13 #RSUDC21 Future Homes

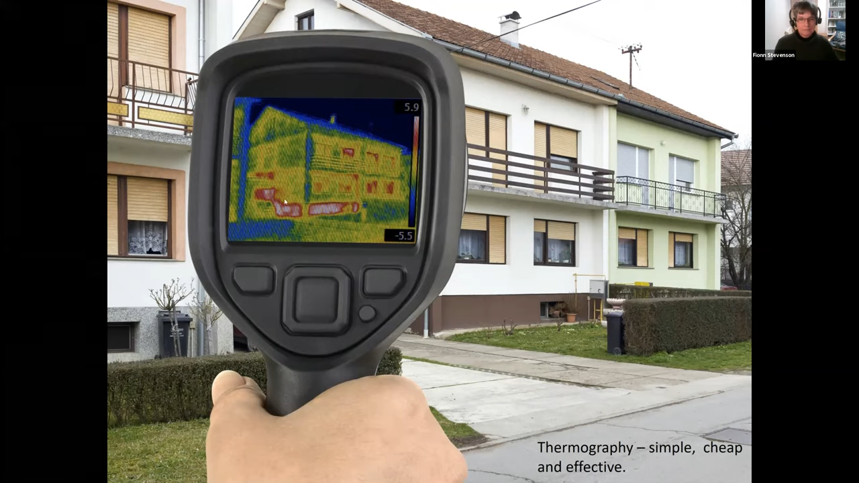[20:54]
And here you can see the stethoscope revealing that although this building apparently is well insulated, actually it's not. The red is where the insulation is missing. And if you don't want a clunky camera, then buy one of these devices. Get your school to buy one. This costs about £200.
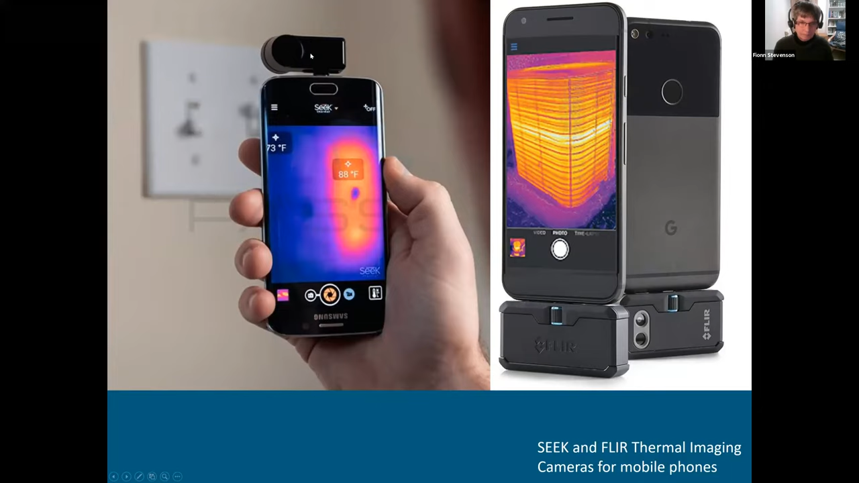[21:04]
It's made by Seek, and you can just clip it onto your phone. Or you can get one by FLIR. These are very easy to use. Every school should also have these.